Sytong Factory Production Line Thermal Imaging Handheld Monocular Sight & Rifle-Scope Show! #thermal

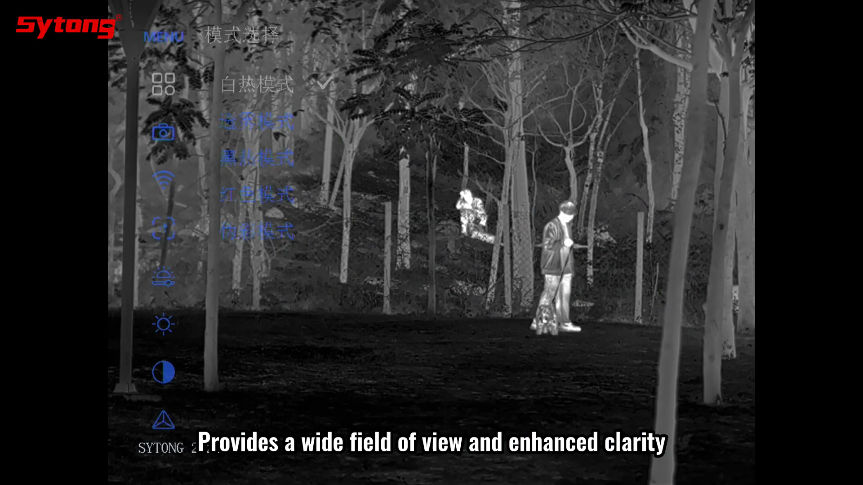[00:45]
have several color modes and adjustable brightness settings users can customize
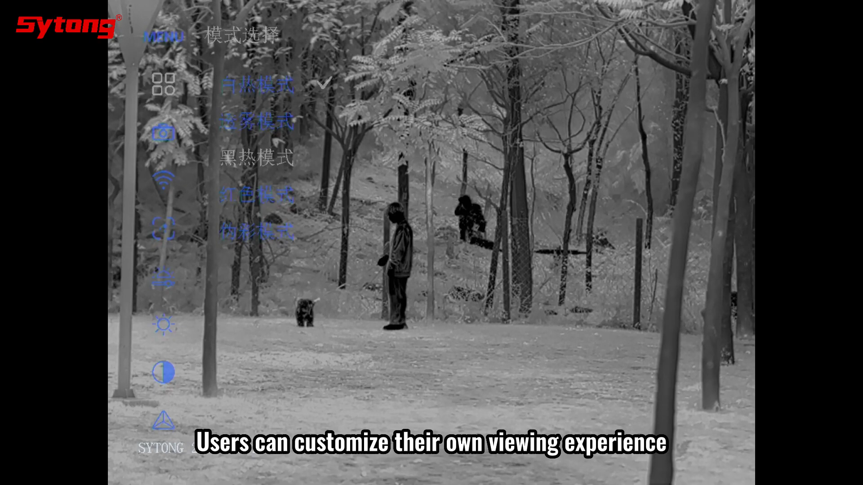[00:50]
their own viewing experience to meet their preferences in specific scenarios site on thermal
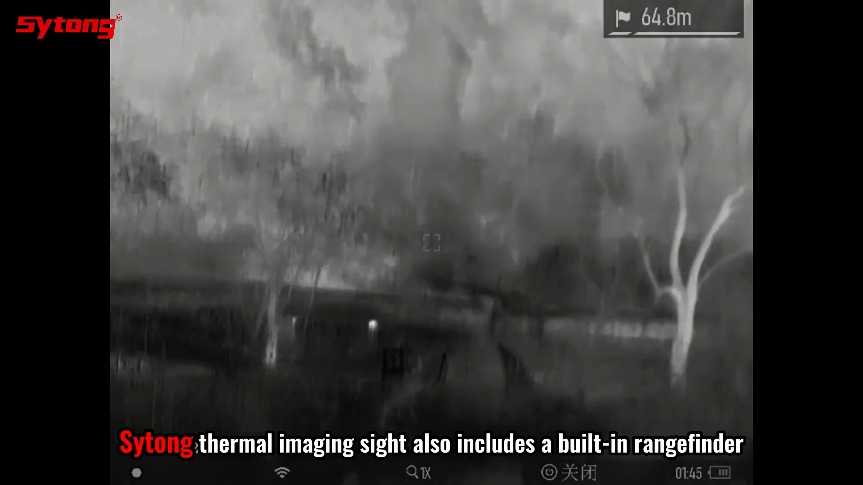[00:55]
imaging site also includes a built-in rangefinder can easily calculate the distance of the object